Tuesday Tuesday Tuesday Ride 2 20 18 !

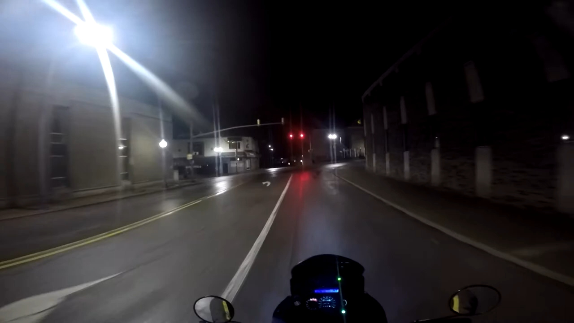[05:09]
People around here don't know how to drive roundabouts. People around here do not know how to drive roundabouts. Boy, those headlights are nice.